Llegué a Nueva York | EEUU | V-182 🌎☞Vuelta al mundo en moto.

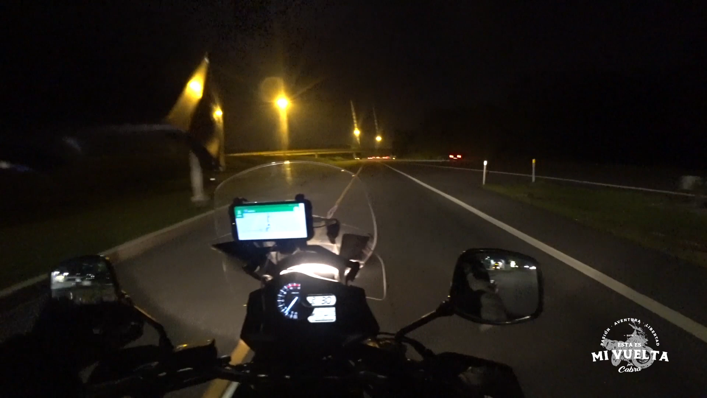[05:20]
Ahí les voy narrando, mis parceritos.
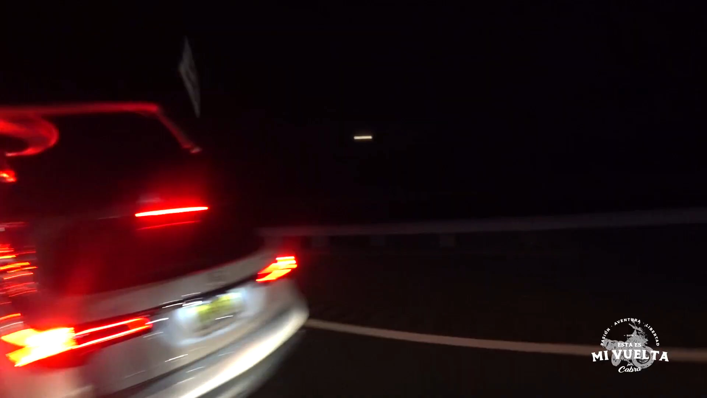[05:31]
Parceritos, a una hora de llegar a Nueva York, y ya tocó apagar el vehículo. Ahí está Pepperoni echada, pero parece que algo pasó allá.
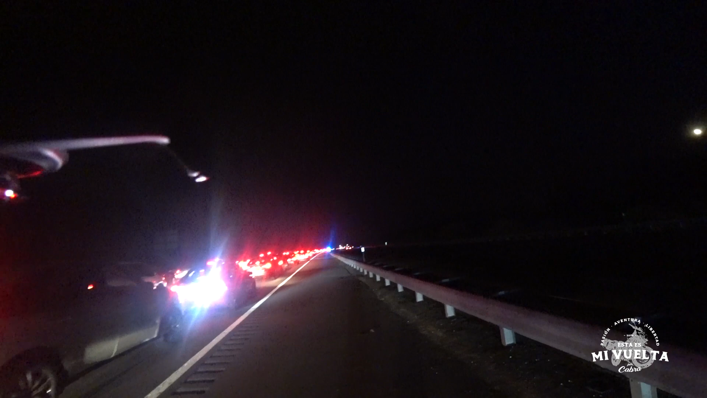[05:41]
Algún accidente o algo de haber pasado allá. Ay, tan bella la Pepperoni. Pero sí, no se mueve nadie, ni por ningún carril.
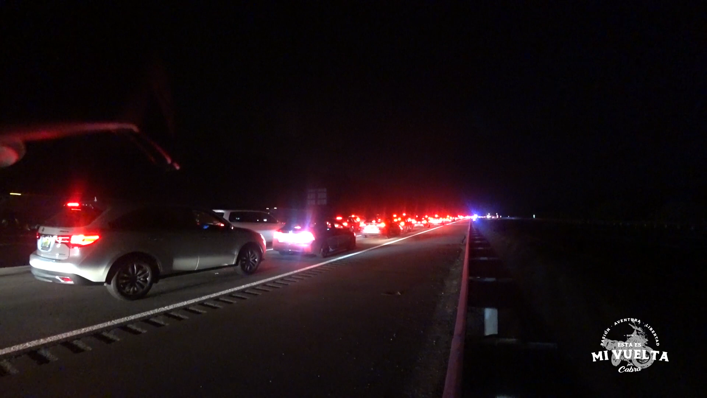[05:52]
Pues, pues, toca esperar. Estoy exactamente a una hora. Y allá hay policía.
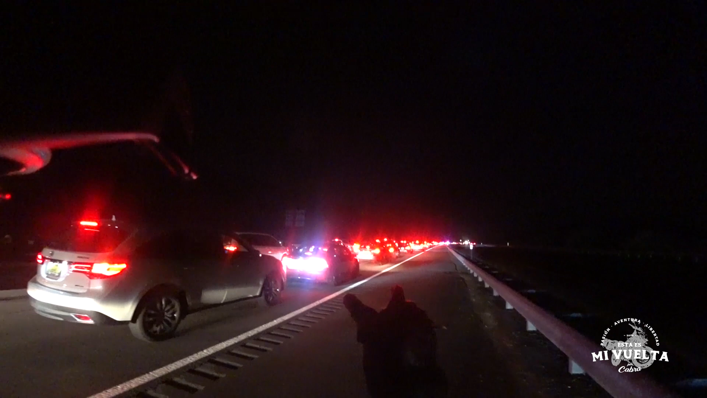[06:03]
Allá hay tres patriotes, y miren, ahí vienen más. Bueno, ojalá no haya sido muy grave la cosa.
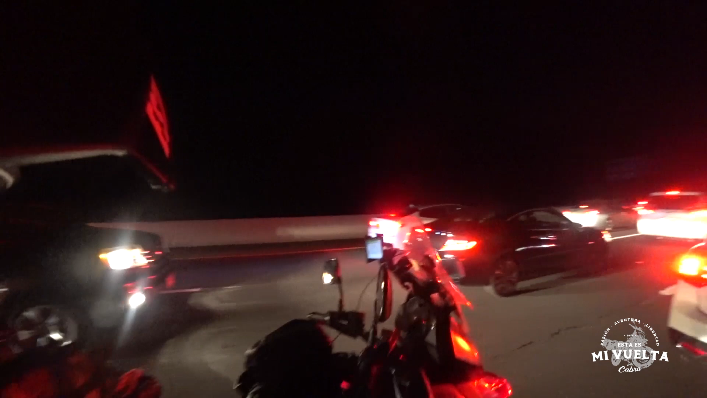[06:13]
Miren, estoy a una hora y 14 minutos. Y acabo de pasar, porque es que está acá nomás. Bueno,
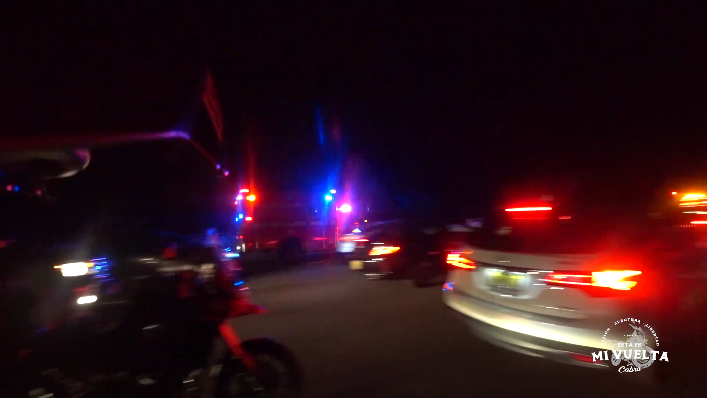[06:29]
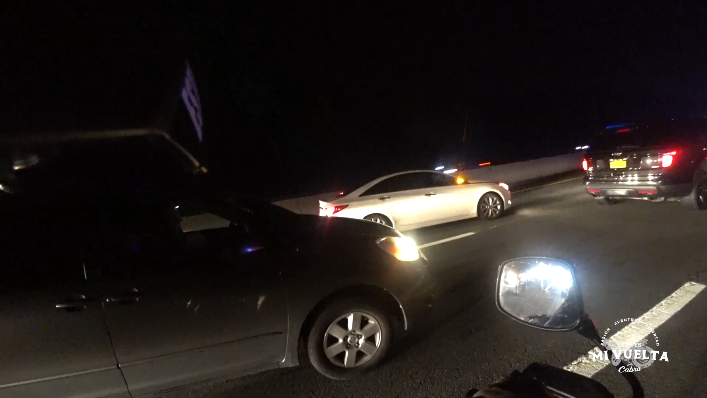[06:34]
después de aproximadamente 20 minutos, la verdad, bastante efectivos.
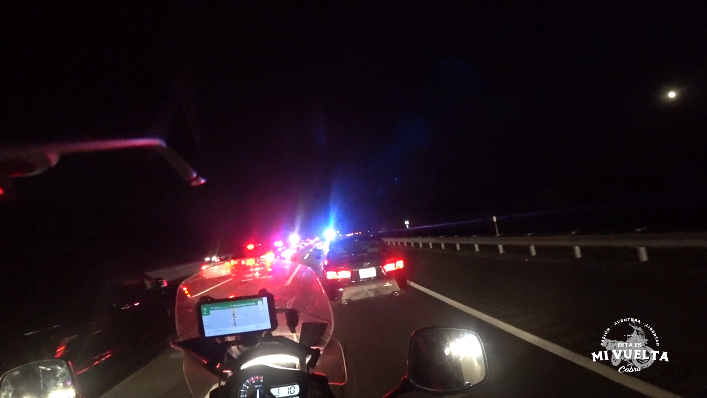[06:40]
Llegó bomberos, patrullas de ambulancias, grúas de todo, y ya abrieron, ya limpiaron la carretera. Vean acá, vean, acá fue el accidente, miren todos estos pedazos. Pero a tener cuidado, no pisar nada. Y al parecer, miren cómo organizaron esto para que pudiéramos pasar.
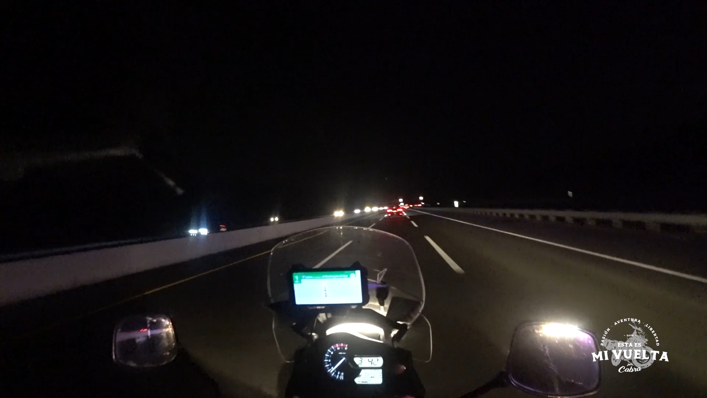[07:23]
Las carreteras son bastante peligrosas y más fines de semana. Vamos bien, vamos a tiempo para Nueva York, parceritos. Parceritos, es muy raro describir lo que estoy sintiendo en este momento por estar llegando a la ciudad de Nueva York.
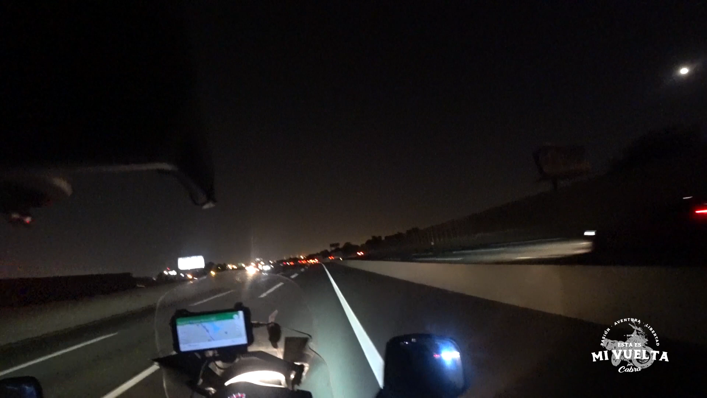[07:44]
Pero voy a hacer lo posible por describirles. Primero, mi emoción absoluta. Estoy viendo el cielo negro y allá solo veo una mancha de luz. Como si, mejor dicho, estuviera casi de día por allá. Ya estoy a punto de entrar a lo que es Nueva York. Nueva York como tal. Miren, está allá más adelante.
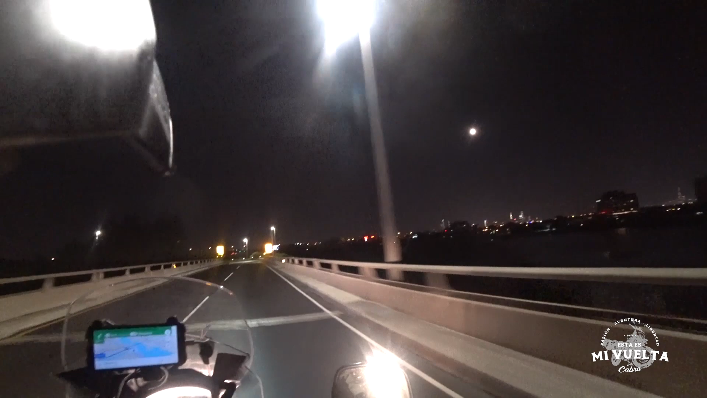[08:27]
¡Miren! ¡Miren a Nueva York! ¡Miren!
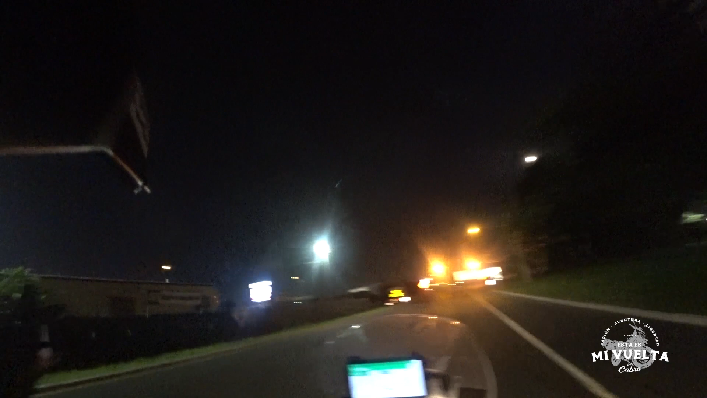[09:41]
MetLife Stadium No, no, no, no lo puedo creer, no me cabe la emoción Bueno, ya, ya, vamos Vamos con calma, no nos podemos perder Que perderse por aquí sale súper costoso Por aquí
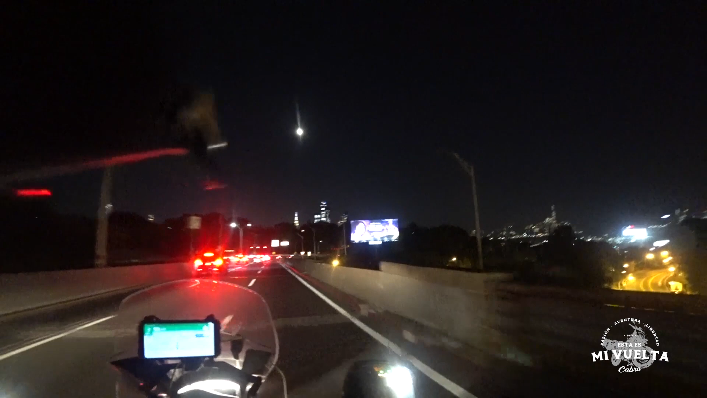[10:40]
parceritos, ya casi Wow, wow, wow, wow, wow Creo que me van a sacar otro, otra, otro dinerito antes de entrar a Nueva York Pero no importa Miren, no, miren, no, jajaja Llegamos, hola Nueva York
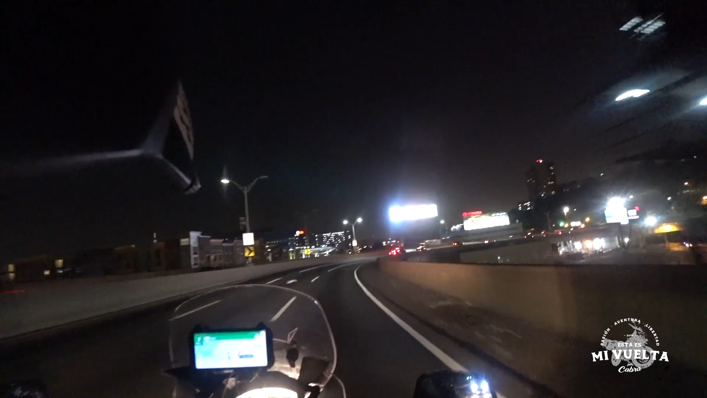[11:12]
Llegamos, mis perritos, llegamos, parcer, no, eso es emoción No, no puedo creer, pero ya vamos 30 dólares desde Washington hasta acá
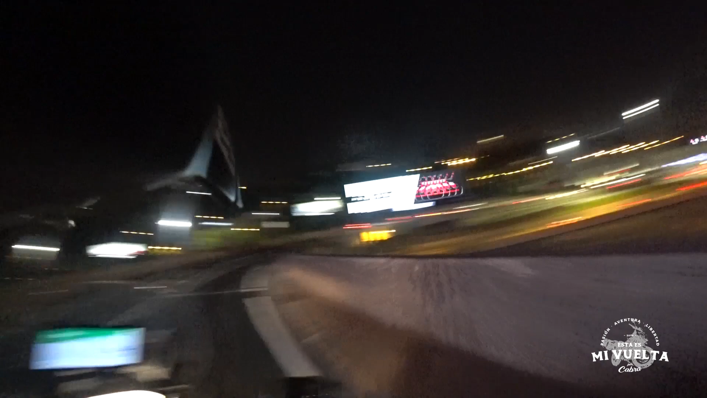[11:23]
Y ahora solo falta otra vez esto Y quieren escuchar un dato muy, pero muy bacano Bueno,
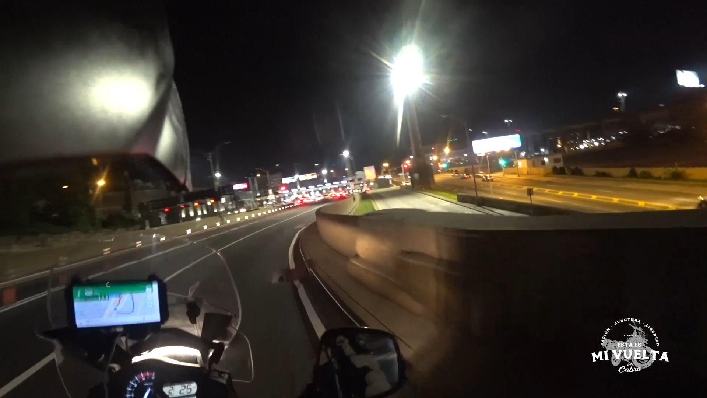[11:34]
si ustedes son fans de los hombres de negro, como yo Este es el túnel en donde este manuta utiliza la hipervelocidad Y se sube por la pared En donde J y K utilizan la hipervelocidad Es este, es el túnel de Lincoln Oye, oye
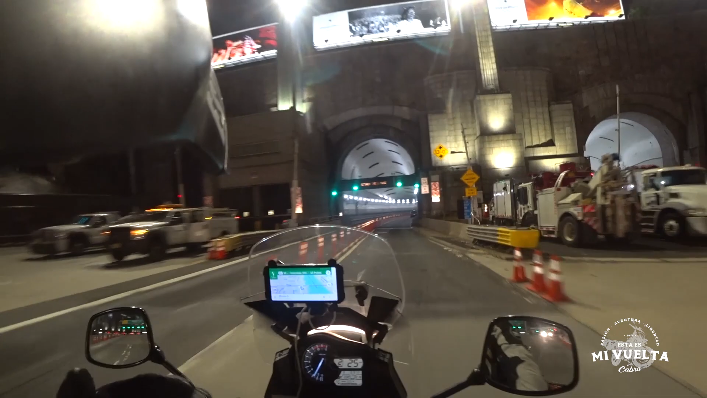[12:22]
ya vamos a cruzar Ya vamos a cruzar el túnel para entrar a Nueva York Como tal Están viendo lo mismo que yo,
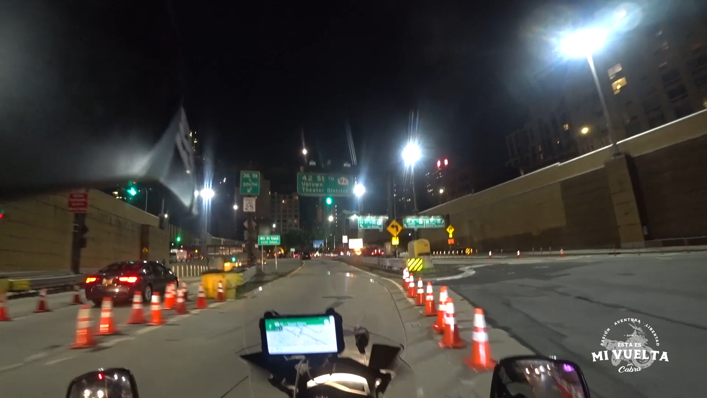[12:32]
parceritos Wow No tengo ni idea por dónde coger, pero Welcome to Manhattan Uy, miren, llegamos a Nueva York Miren los perritos, miren, miren Welcome to New York No, si hay hue Triple doble catre